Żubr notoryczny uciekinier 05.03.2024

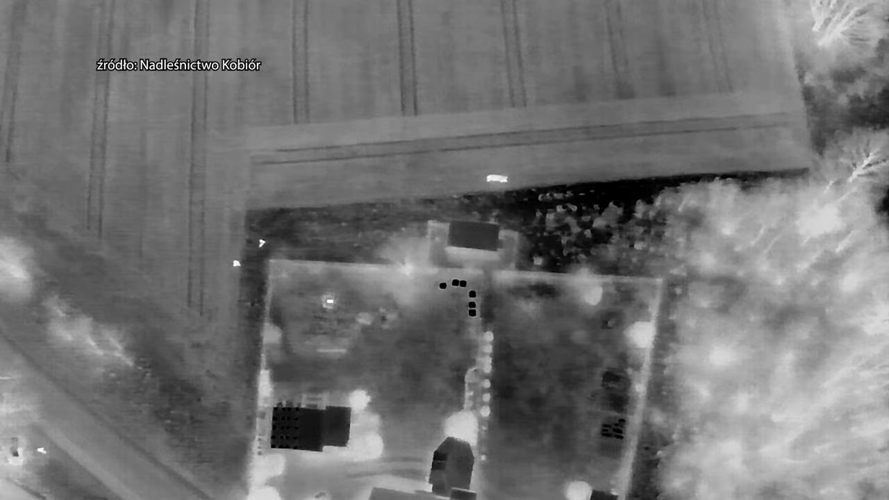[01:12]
bo leśnicy do swojej dyspozycji mieli nowoczesne technologie w postaci drona z kamerą termowizyjną.